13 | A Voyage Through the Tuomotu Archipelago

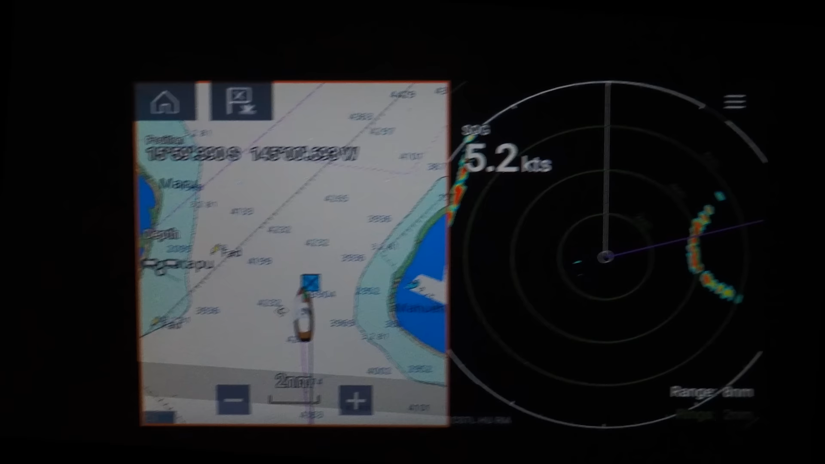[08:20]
The charted location of some of the islands is reported to be incorrect,
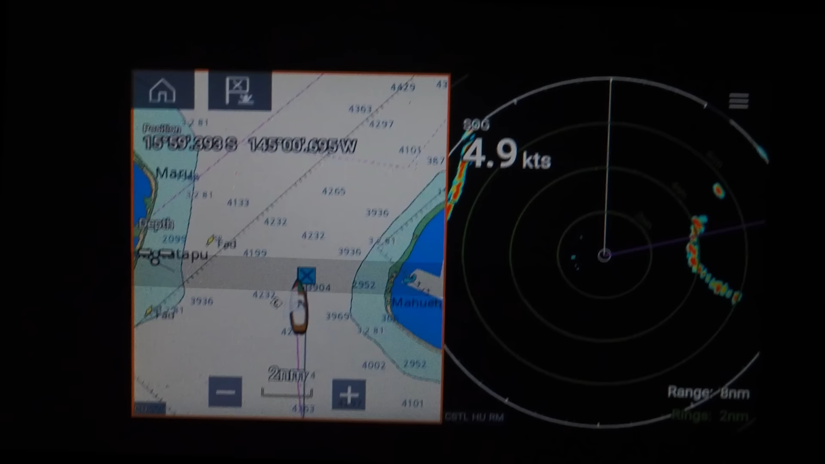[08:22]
so it was very comforting to have the radar confirm that the atolls were exactly where we thought as we approached them in the dark.